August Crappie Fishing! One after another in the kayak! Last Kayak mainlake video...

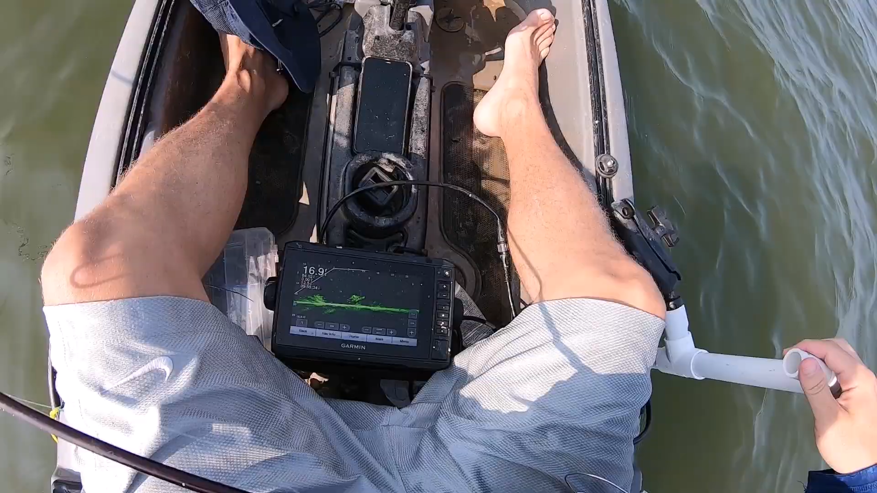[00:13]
Try it out right here. These should bite. These fish should bite, I should say. All right, we're right there. Yep, instant.
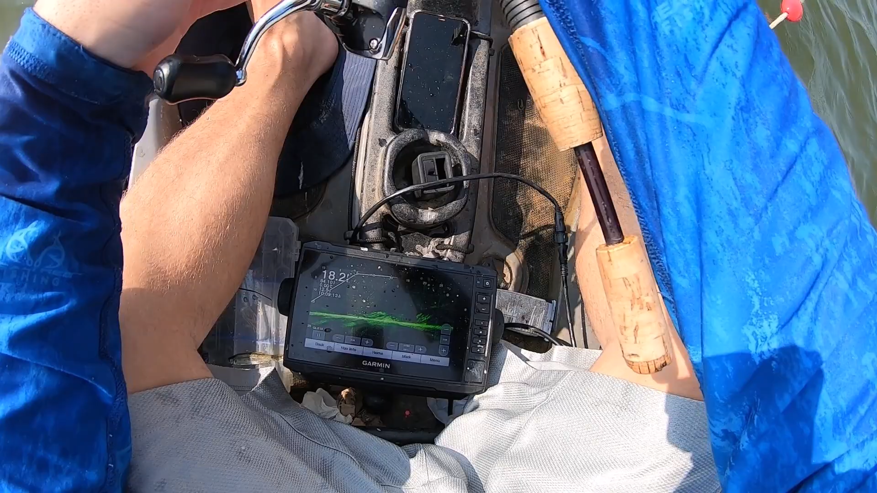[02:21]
All right, we're in it. And there's a crappie. Ah, he came off.